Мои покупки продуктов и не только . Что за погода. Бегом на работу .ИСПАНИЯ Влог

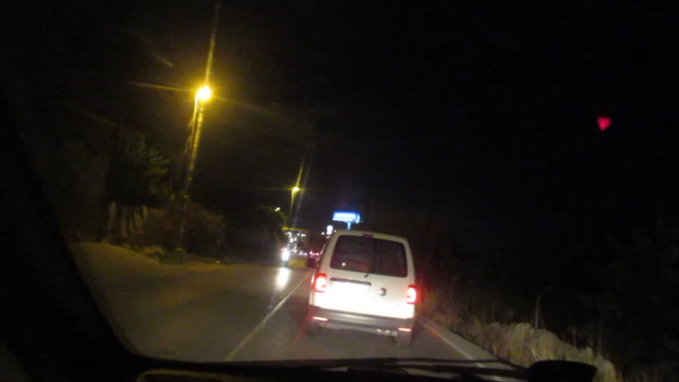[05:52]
такая пробка В общем, я хочу В Меркадону заехать Еще в Лидл заехала В Меркадону надо За Стеви И нету Стеви Тут такая пробка, блин Ну ладно Я уже вообще разучилась Ночью вот так возвращаться Домой с работы Так как время перевели Время-то всего полвосьмого Но такое ощущение, что Девять, да? И в общем Я боюсь ночью Не из-за того,
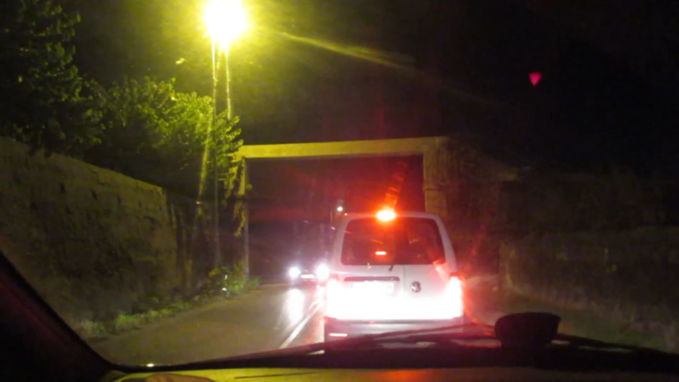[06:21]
что что-то А что животные какие-то Выбегут ночью На дорогу И я могу их задавить Поэтому я не люблю ночью ездить Кстати,